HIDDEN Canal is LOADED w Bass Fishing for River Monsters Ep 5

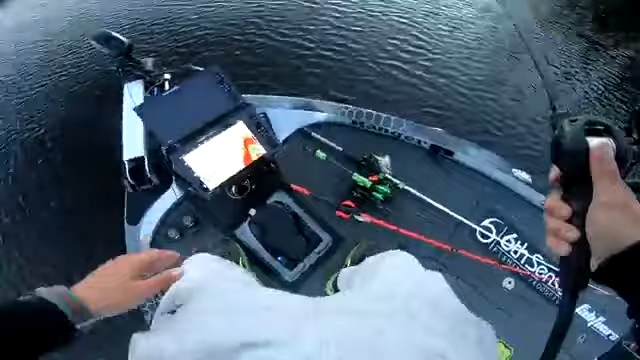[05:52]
no i've never seen it this shallow right here i think that that was just a hump that's probably what i hit with my boat